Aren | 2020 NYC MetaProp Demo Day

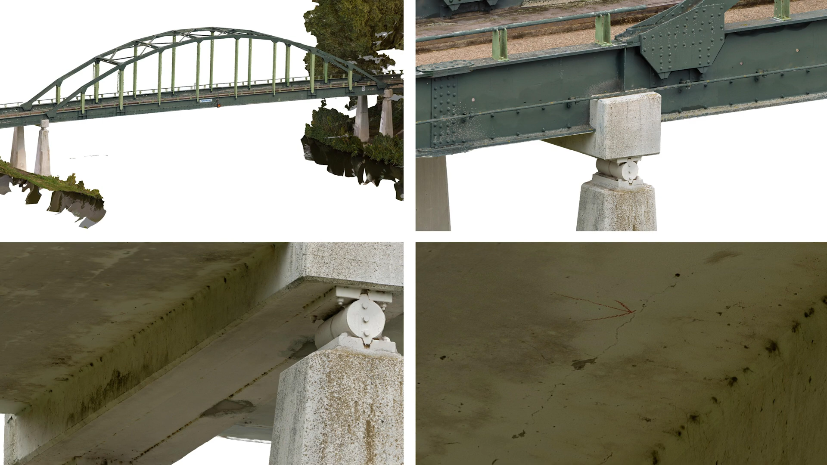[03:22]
capable of capturing millimetric level details such as this crack that you can see in here. And all of this in here are the screenshots of the 3D model.
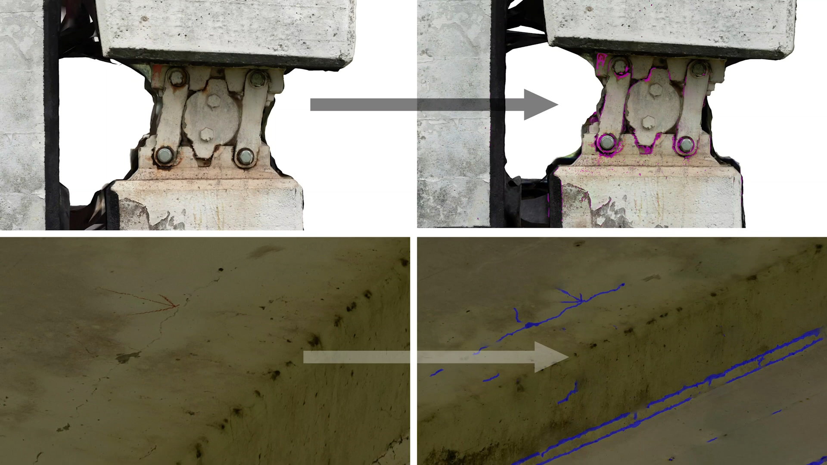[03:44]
Third, using artificial intelligence, our platform can automatically detects and quantifies the severity of different damages. And we can do this for different materials and in different assets. And of course all of this happens in 3D and in the context of the asset.
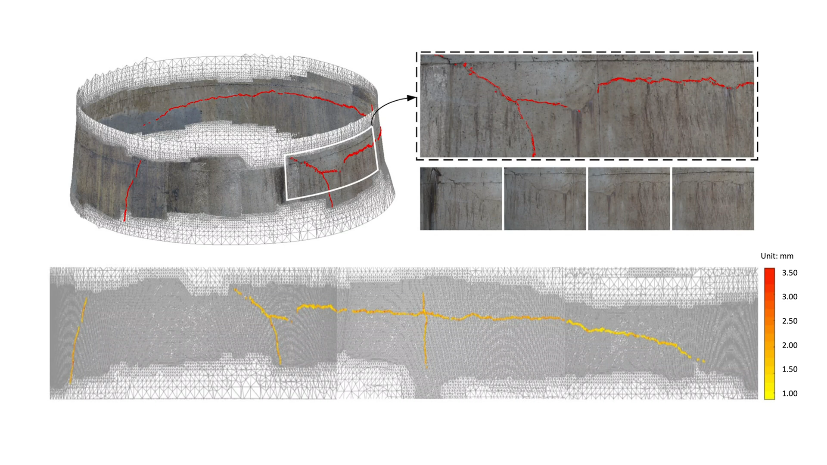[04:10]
We have the capability to quantify the changes that happens in time in order to assess how a damage evolves and calculate the rate of deterioration to predict future structural changes.